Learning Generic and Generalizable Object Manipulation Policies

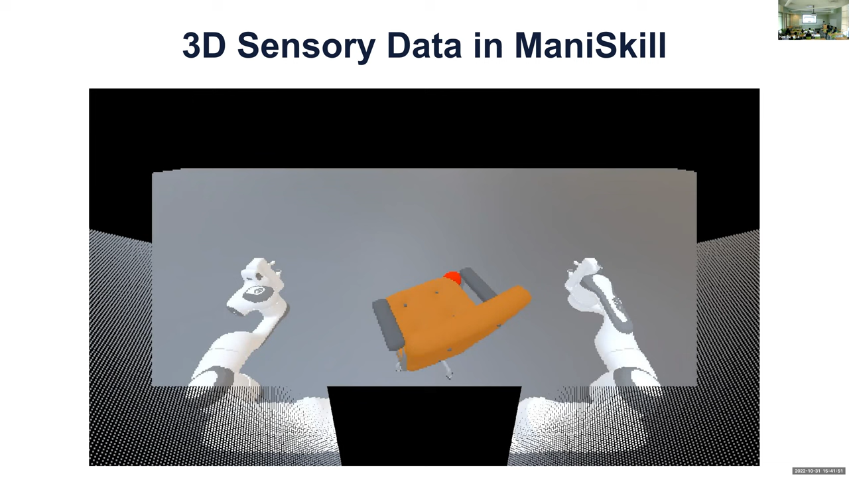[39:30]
Okay, because ManiSkill is such a simulation environment and put
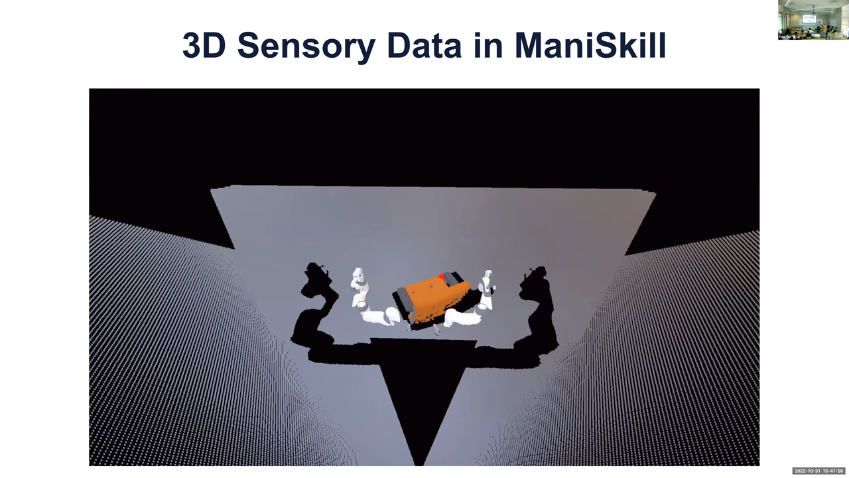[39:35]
a lot of efforts in getting the sensory data good.
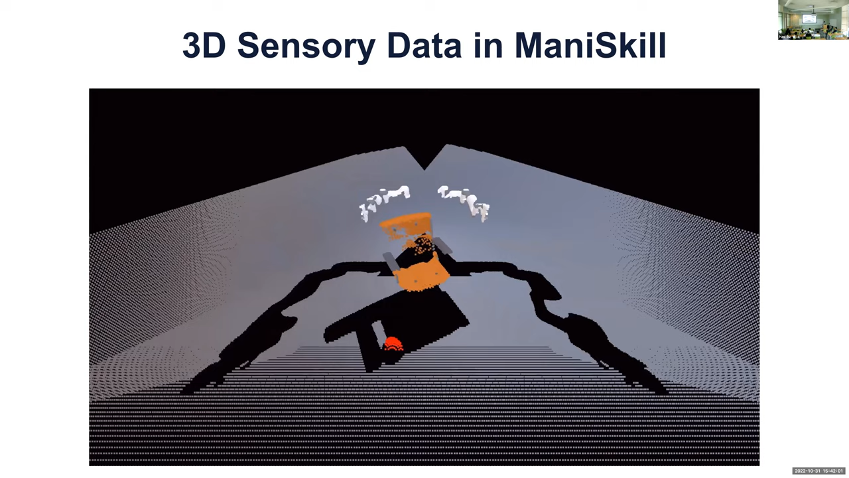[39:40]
Like here, here is a point cloud captured by the egocentric depth camera. It's a panoramic camera.
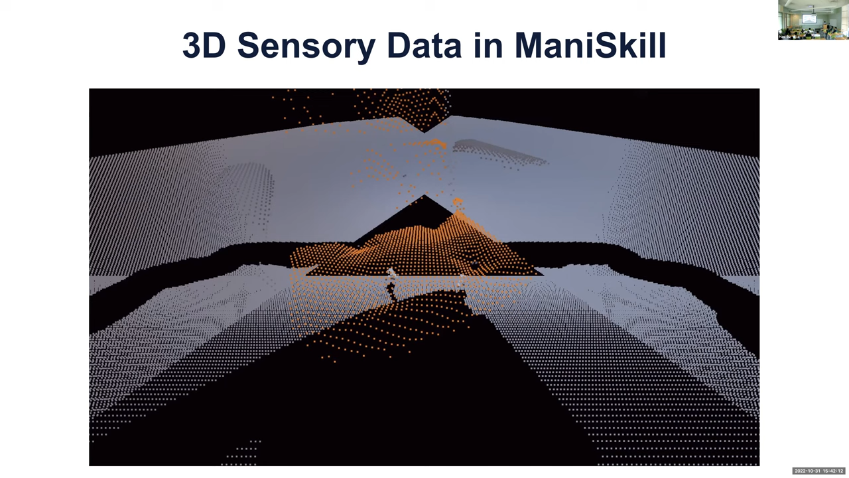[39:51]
We're going to learn the policies using this kind of a like point cloud input. Okay. Oh, there should be an animation. Sorry.